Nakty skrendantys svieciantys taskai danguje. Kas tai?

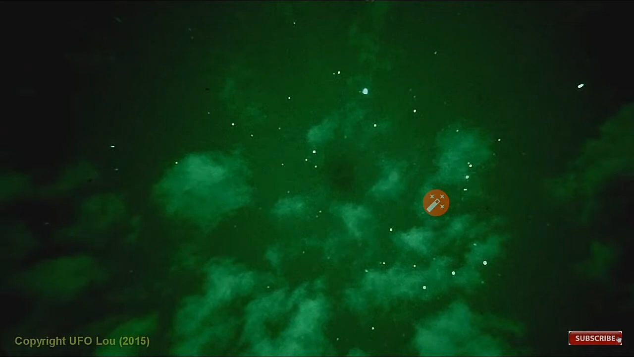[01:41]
filme jisai yra pats iš Australijos. O čia dabar matos 3 žvaigždės per vidurį ir 3 viršui. Čia yra Orionas apverstas. Jisai pats iš Australijos ir mato Orioną apverstą.
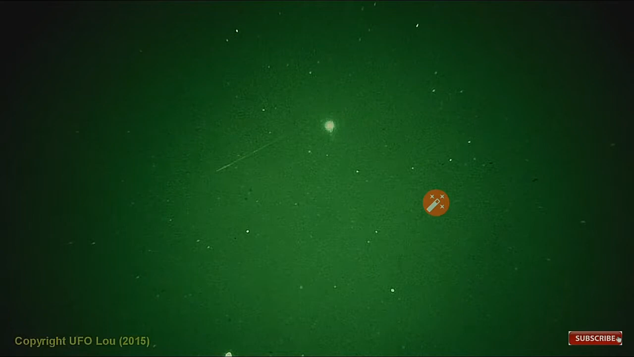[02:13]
Diržo, nu, kažkas tai. Čia meteoritai taip atrodo.
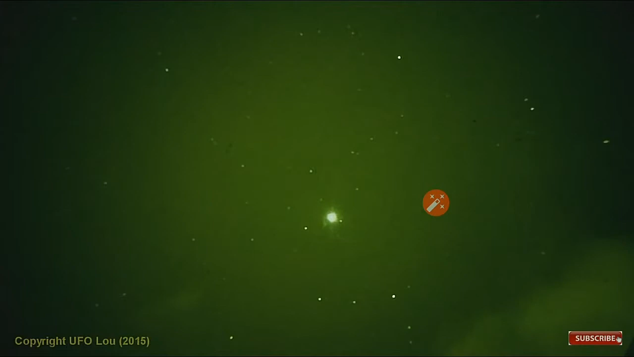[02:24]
Vėl meteoritas. Kartais matas, kai meteoritas sproksta ir nulekia skeveldras. Vėl Orionas prie raudono taško.
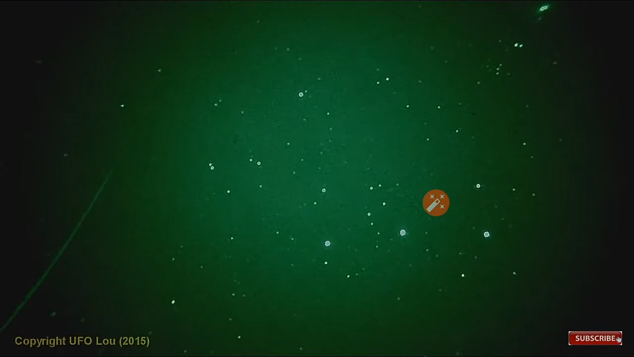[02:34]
Jo kameros linzė yra žuvies akies.
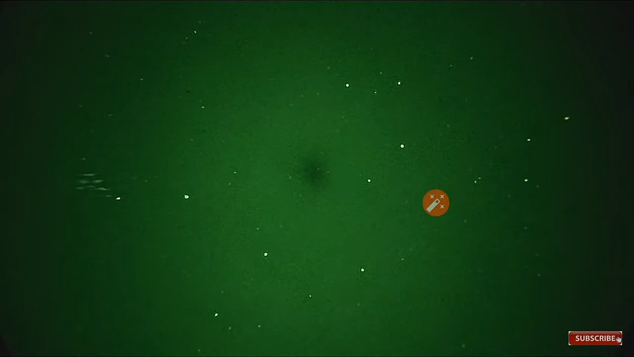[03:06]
Čia yra paukščiai taip skrenda. Viskas pagreitinta, jisai gale video užrašė.
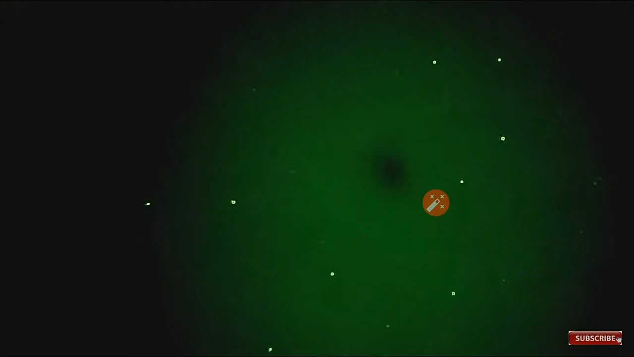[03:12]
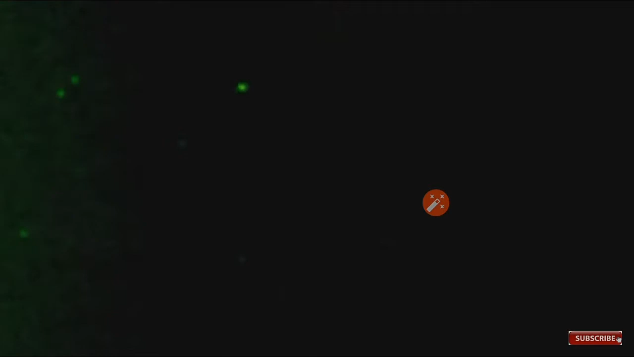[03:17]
Ir skrendantis daiktai per vidurį atrodo sulėtėja per vidurį ekrano. Taip o lėktuvai atrodo. Šviečia ir bliksi. Ir ūžia.
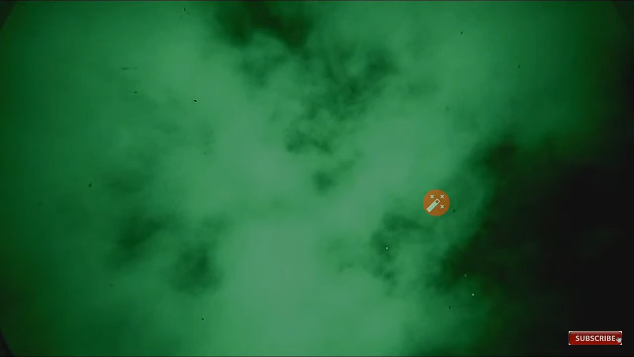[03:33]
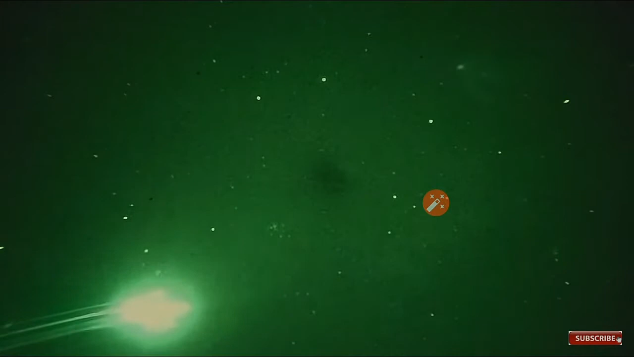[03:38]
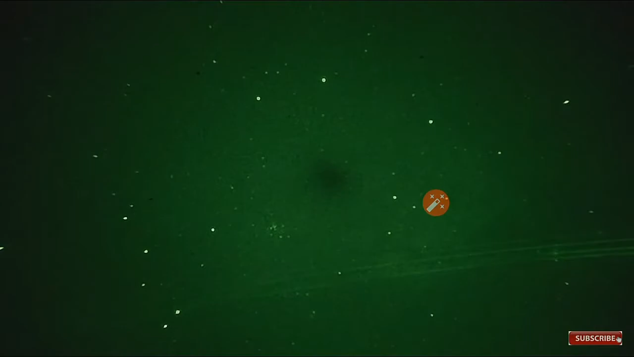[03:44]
Į priešingą pusę praskrydo ant objektyvo saulė zuikučiai. Priešingai pusėje nei lėktuvas.